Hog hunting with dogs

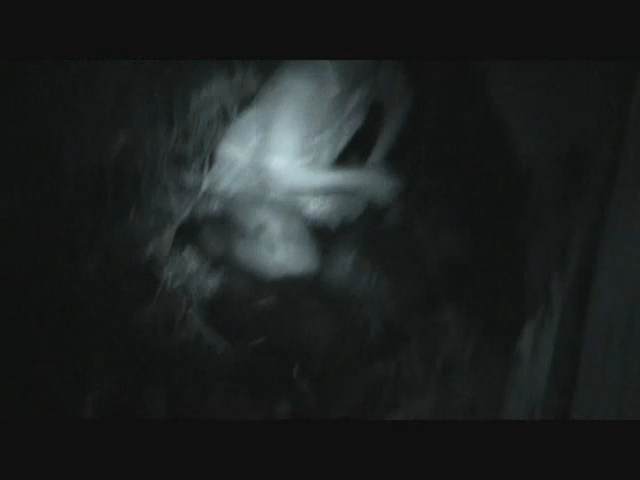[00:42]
Yeah. Look at that. That's a good one. Both sides too. Ready? Get that one. Can you see me? I don't know. There's a good one. Can you see it? Yeah.
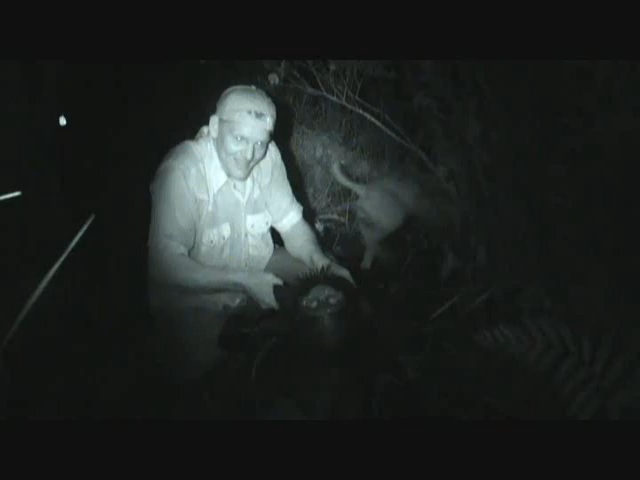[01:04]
Yes sir.
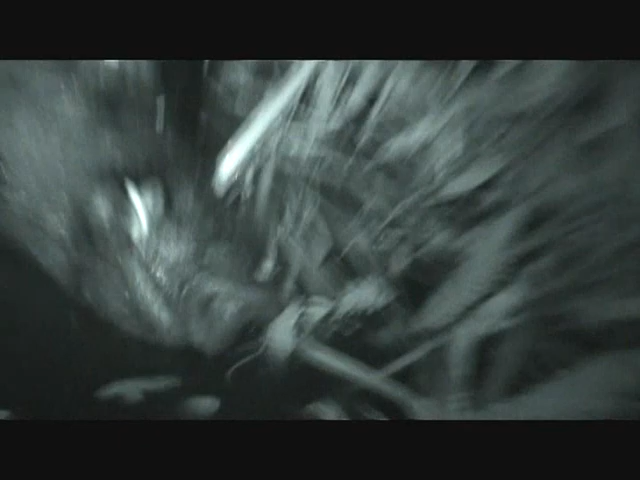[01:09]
Cool. What's this going on?
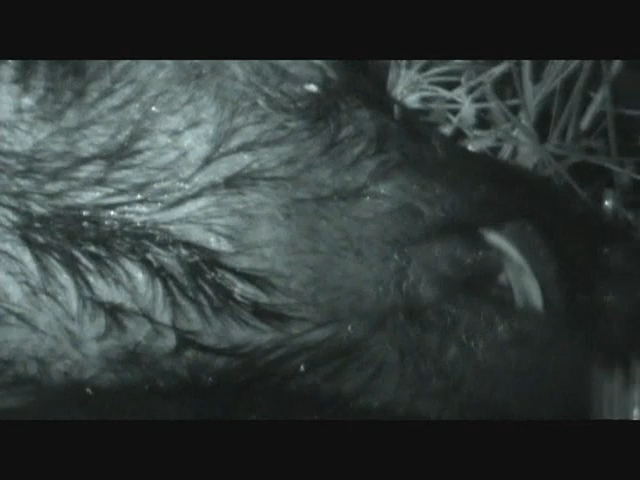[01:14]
It ain't grinding. That's an owl.